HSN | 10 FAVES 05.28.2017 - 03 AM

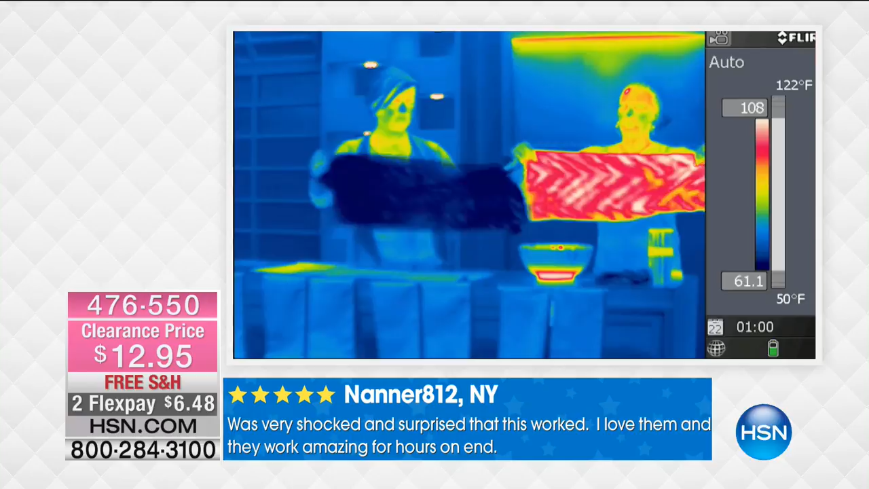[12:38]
So here's Callie and Angie, actually, with our thermo camera. And you're seeing Angie as she snaps the towel.
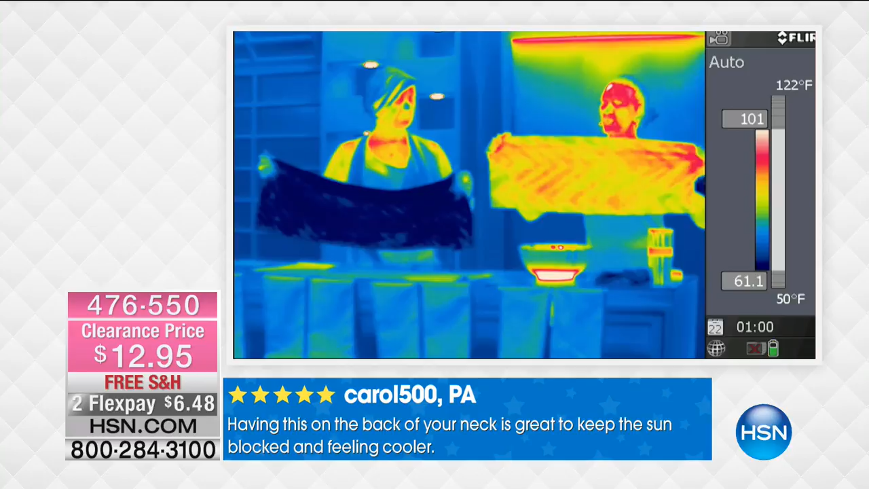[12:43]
On screen: scale top 122°F, scale bottom 50°F
Watch how the temperature changed. Remember, the red is the warm, where her hands and face are.
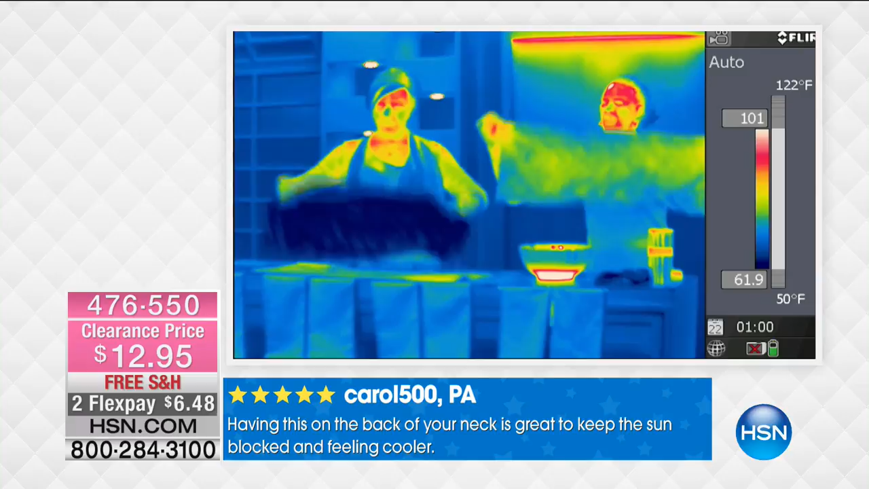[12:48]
The green and the blue are cold. It gets, look at Callie.
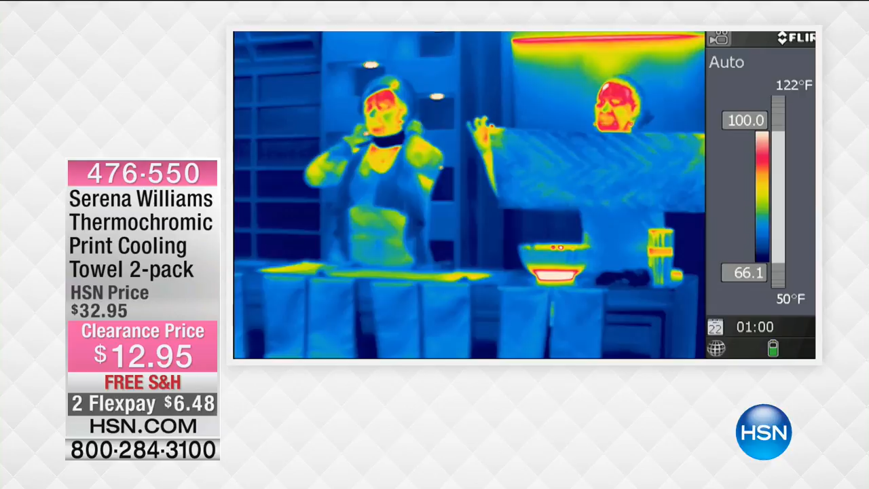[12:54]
I mean, it gets really, really cool right away just by snapping it.